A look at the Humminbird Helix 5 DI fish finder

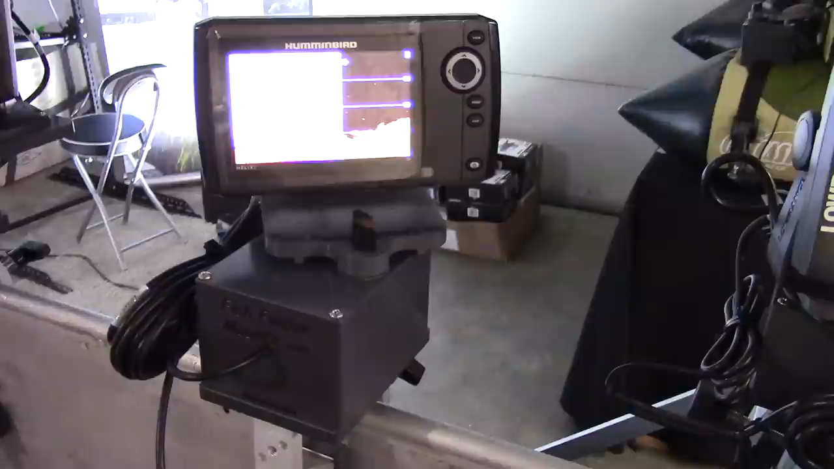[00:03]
Hey everyone this is Wade from Flowtube Fanatics and FishFinderMounts.com we're taking a look at the Hummingbird Helix 5
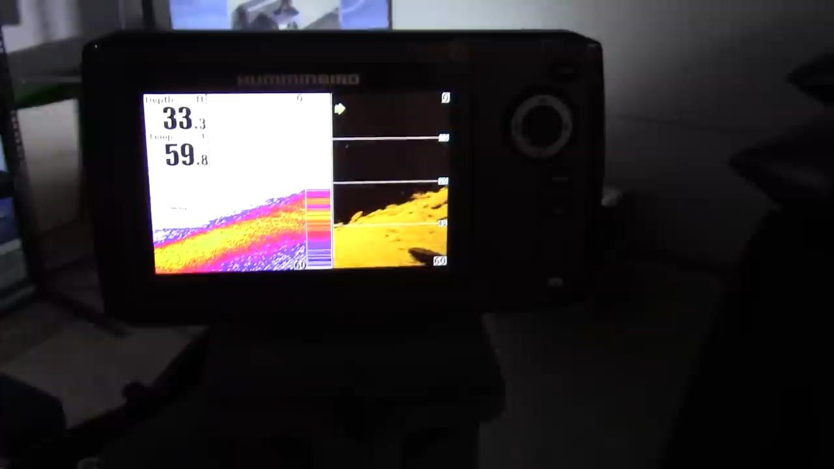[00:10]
DI unit and we've got it set up on our 5 amp hour magnetic
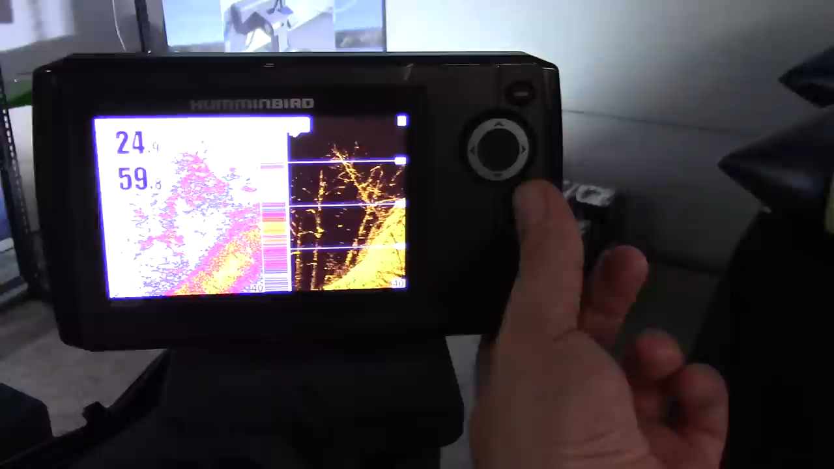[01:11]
that I shot the different menu settings if you want
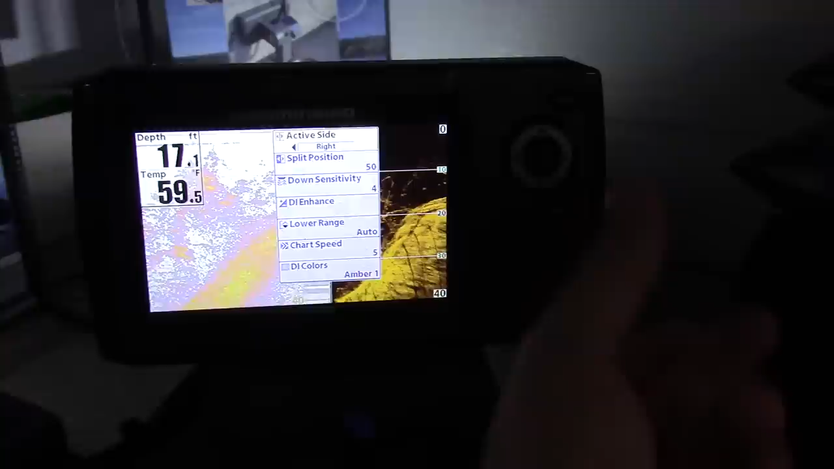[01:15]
On screen: depth 17.1 ft, water 59.5°F
to adjust either side you have to select which side you want to adjust here
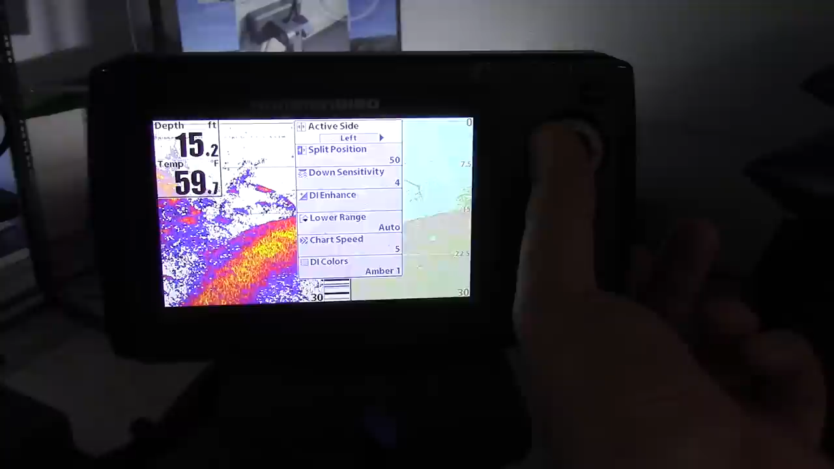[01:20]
On screen: depth 15.2 ft, water 59.7°F
which is kind of an interesting sort of way of doing things
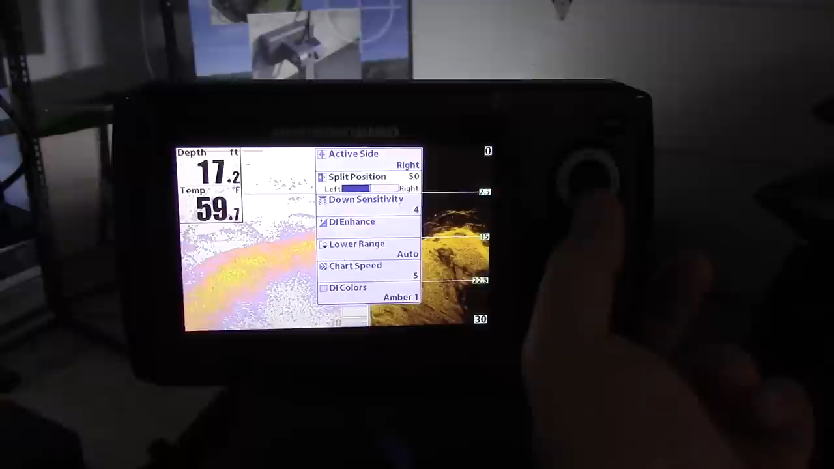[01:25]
On screen: depth 17.2 ft, water 59.7°F
you can change the the size of each side which is
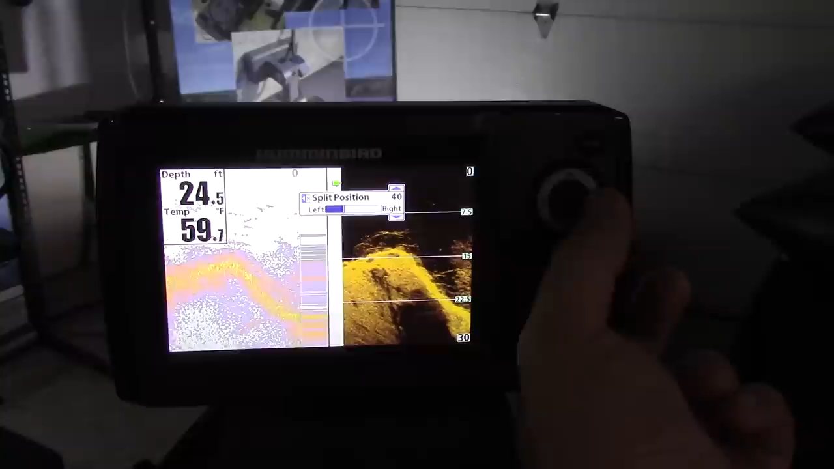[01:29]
On screen: depth 24.5 ft, water 59.7°F
kind of neat you
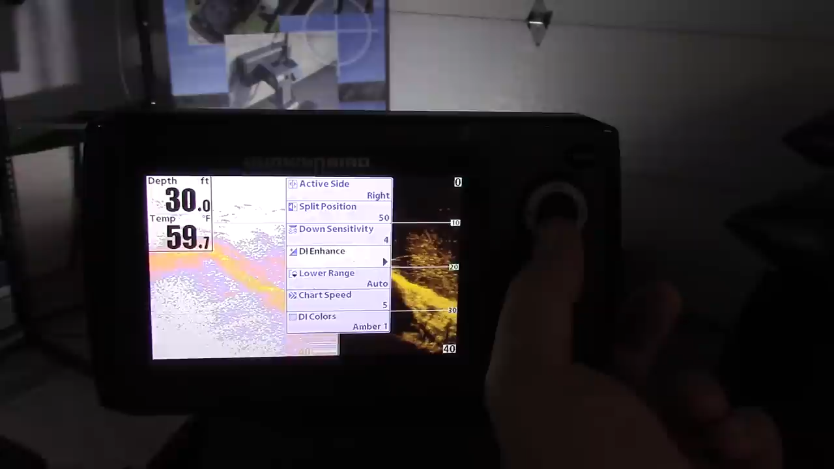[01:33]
On screen: depth 30.0 ft, water 59.7°F
can enhance the sensitivity of the DI portion you can see
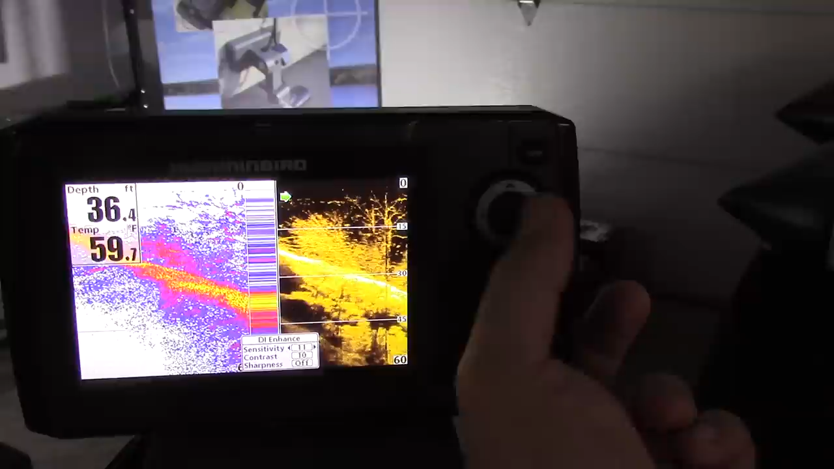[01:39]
On screen: depth 36.4 ft, water 59.7°F
as I crank it up it gets more noisy so you probably would never run
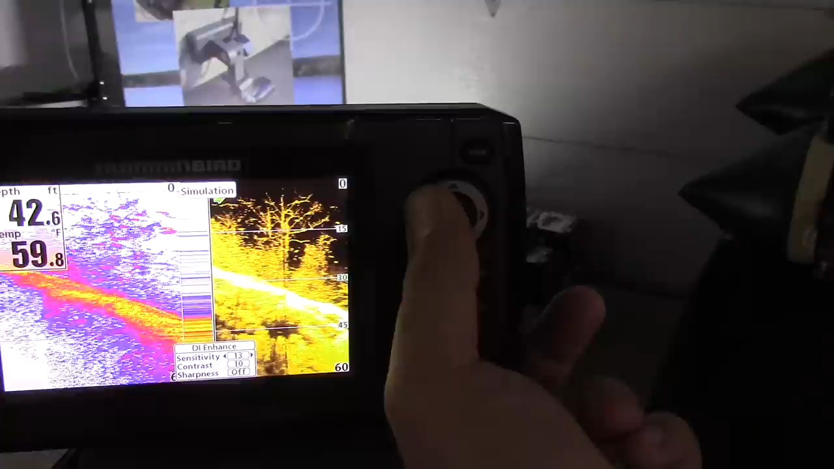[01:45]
On screen: depth 42.6 ft, water 59.8°F
it at that high of course here when you turn it down it gets even a little bit more clear and easy to understand or see
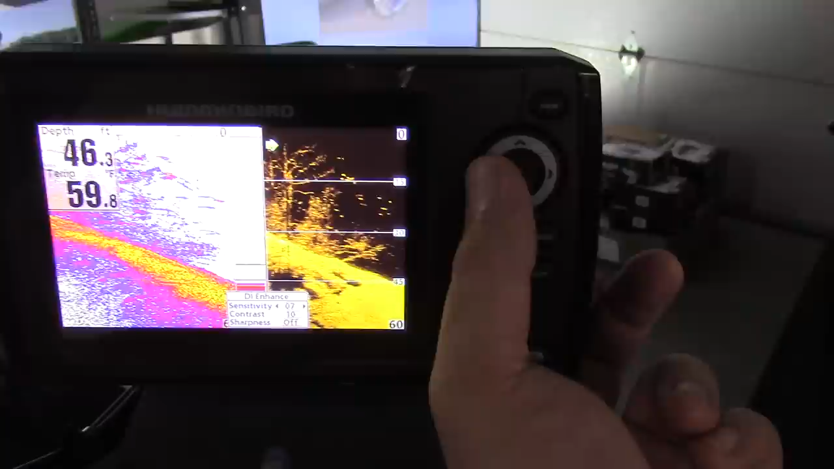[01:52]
On screen: depth 46.3 ft, water 59.8°F
your sort of interpret if you will and the nice thing with these finders is you can
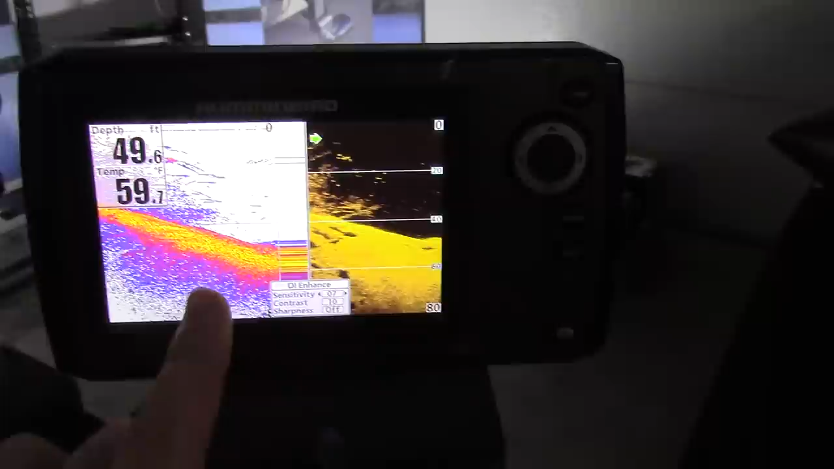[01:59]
On screen: depth 49.6 ft
take your traditional sonar and you can compare them and you can kind of see
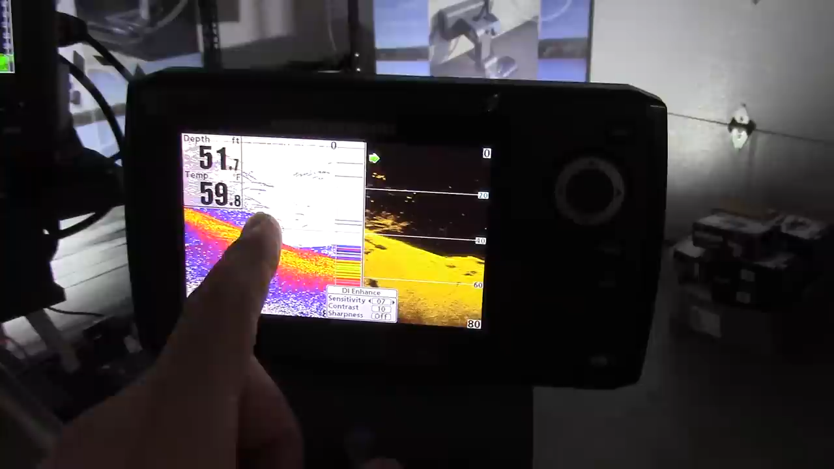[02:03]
On screen: depth 51.7 ft, water 59.8°F
okay here's my fish and you can kind of look over here and say yeah that's indeed a fish so you can kind of validate
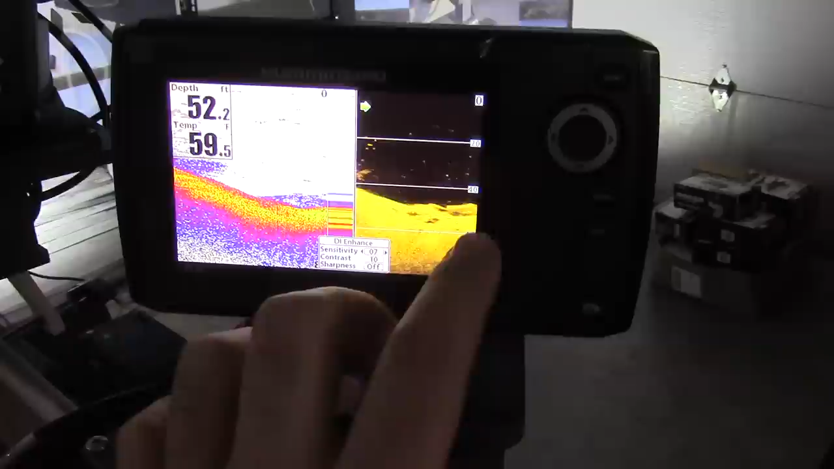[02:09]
On screen: depth 52.2 ft, water 59.5°F
one type of sonar with another to make sure that what you're reading you think you know this is what it is and you can just double check it with
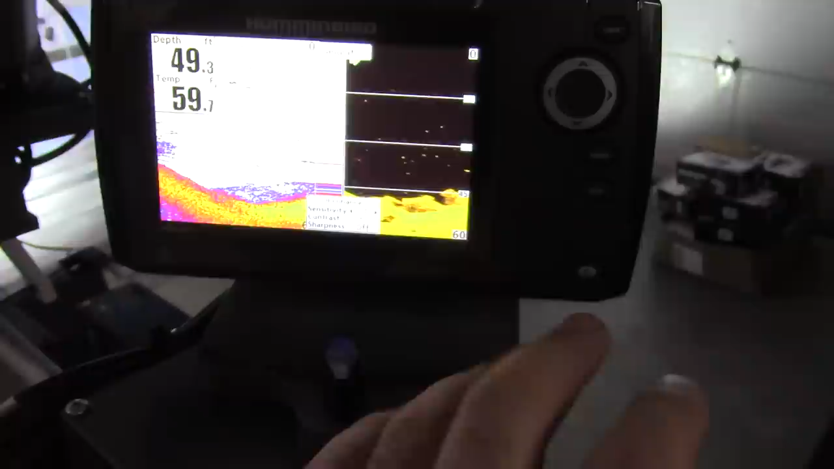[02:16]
the other technology and then your structure scan you can really see what's going on you know
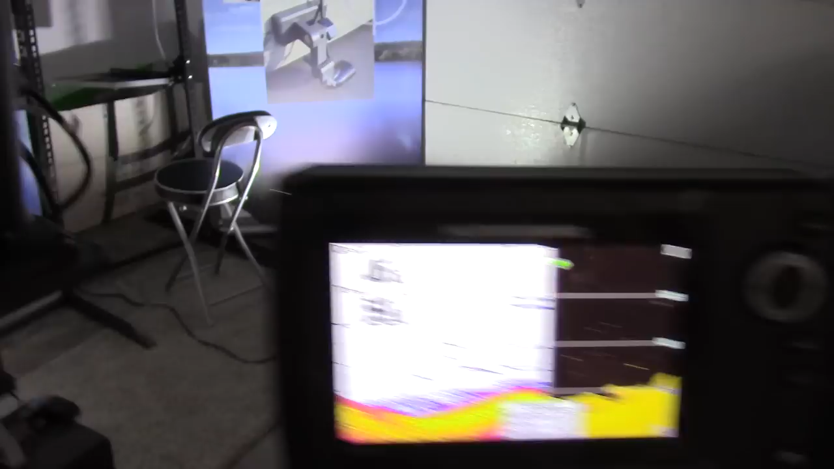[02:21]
here's the elite 4x HD I really like this finder I think it's a great finder for small watercraft especially float tubes over there like the outcast fat cat LCS model there
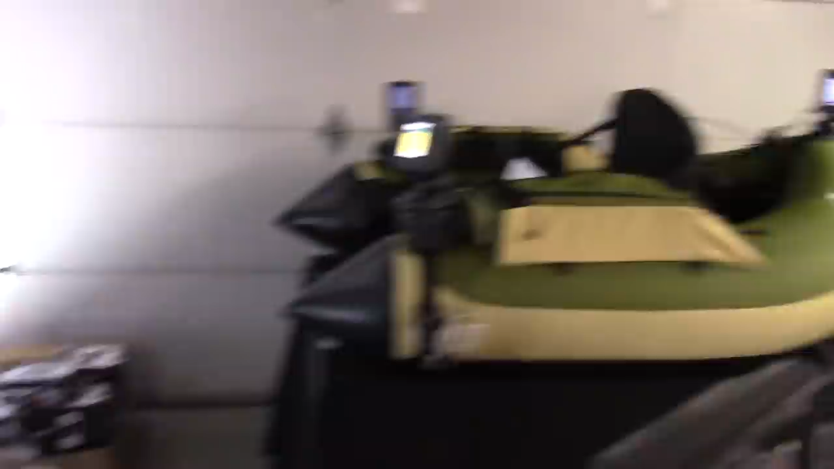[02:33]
but I have to say the down scan imaging portion of it we'll
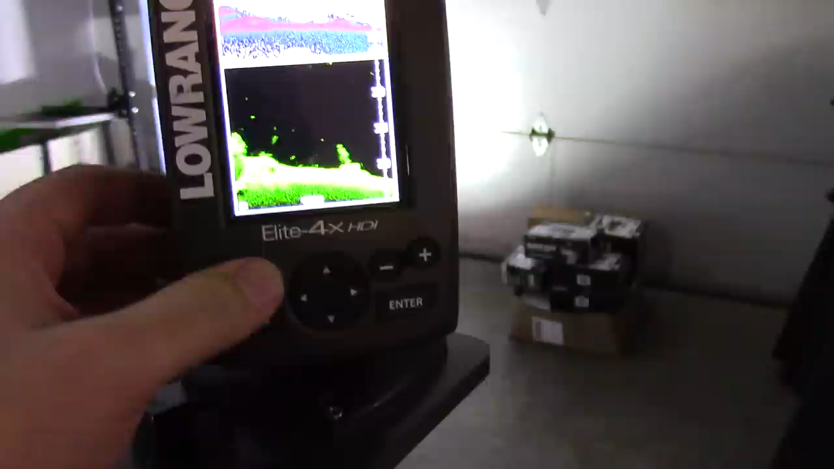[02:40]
just scroll through this select a different so
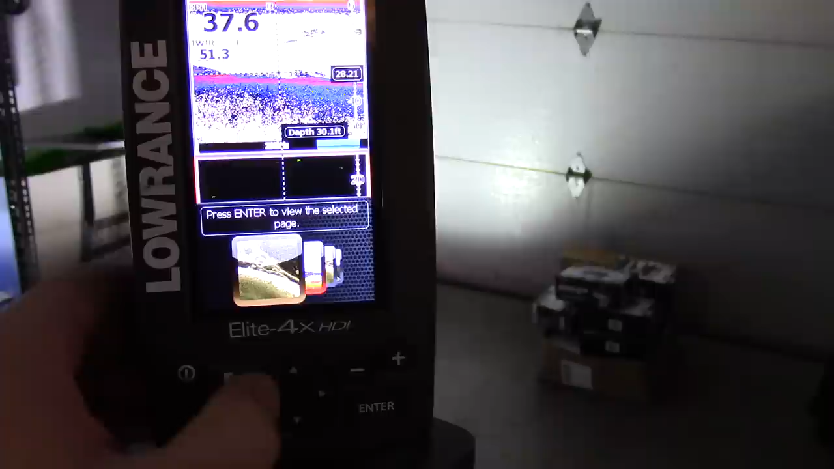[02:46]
this goes DI only so you can use this page button to kind of go go to different screens